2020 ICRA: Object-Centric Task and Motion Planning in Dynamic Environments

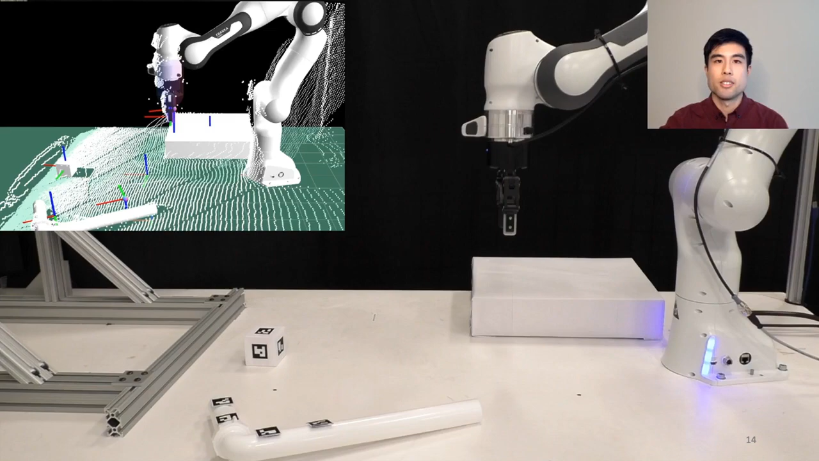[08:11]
We track the poses of objects through a combination of arugamarker and 3D point cloud tracking. We use operational space to control the frangipanda arm with torque control.